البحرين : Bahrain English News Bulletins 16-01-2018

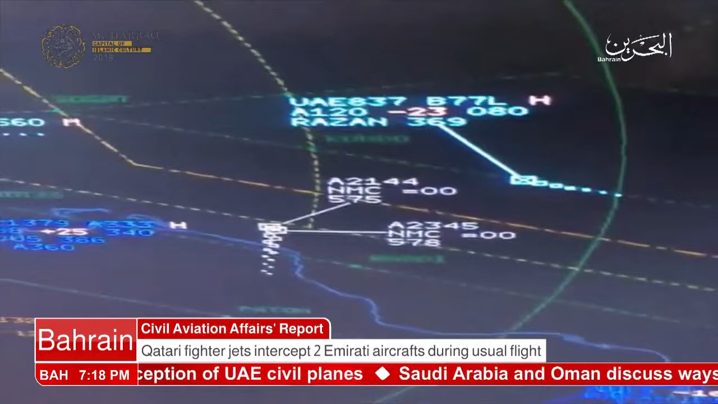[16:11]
two Qatari military fighter jets coming from Qatar's airspace intercepted the Emirates Airlines Boeing 777 flight number EK837 coming from Dubai International Airport and heading to Bahrain International Airport. The Emirates Airline aircraft was taking air route UP669 in a scheduled usual flight that has met all the requirements as the Qatari fighter jets approached nearly 2 miles from the aircraft of the Emirates Airlines,
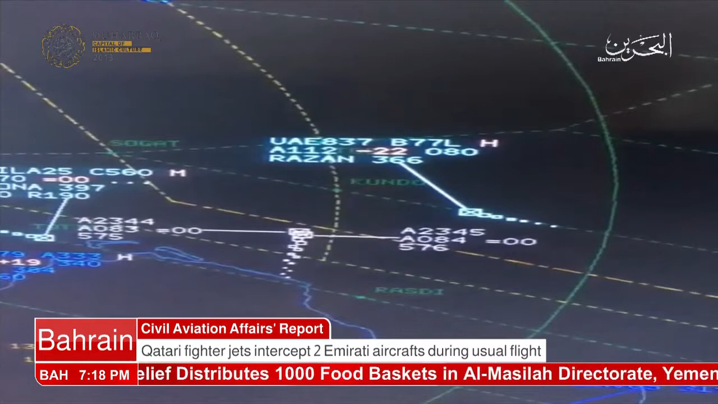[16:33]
which has jeopardized the lives of the travelers and aircraft's crew. This forced the air traffic controllers in the Kingdom of Bahrain to intervene immediately and take the necessary measures to maintain the safety of air traffic.